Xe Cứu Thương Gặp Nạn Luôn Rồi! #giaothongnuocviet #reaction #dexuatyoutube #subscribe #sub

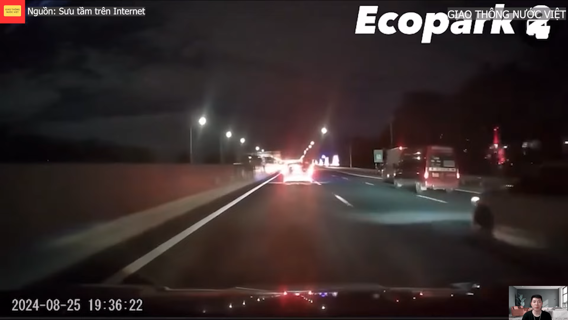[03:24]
Gặp trường cao tốc làm lòn. Ôi giời ơi, tôi nhắc là để đưa cút thì hàng khổ chết.
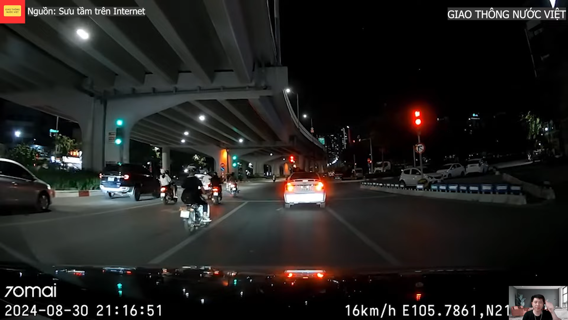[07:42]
Mẹ thấy màu xanh mà. Tôi đèn đỏ. Mẹ thấy màu vàng. Còn trước này. Đuôi. Hết rồi, ôi. Không nhìn à? Nhìn à? Mình biết ngay là mình chồng đoán. Ngay chồng tránh xa. Đoán như thần. Lùi không nhìn gì luôn, sợ thật. Xe máy của ai? Xe máy của bác.